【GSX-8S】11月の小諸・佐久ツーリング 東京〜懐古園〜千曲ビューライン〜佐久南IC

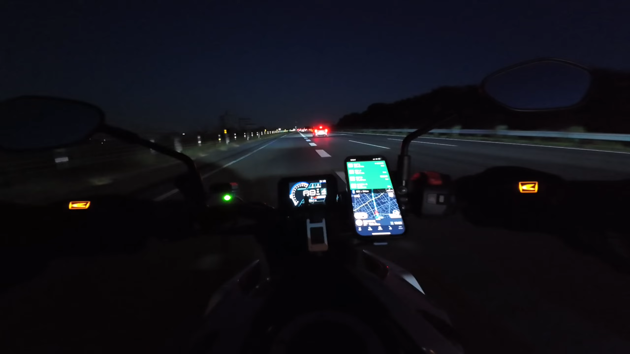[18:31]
はい、上里で給油 11.3 リッター入った。まあ満タンなんで、これであとは東京まで走ります。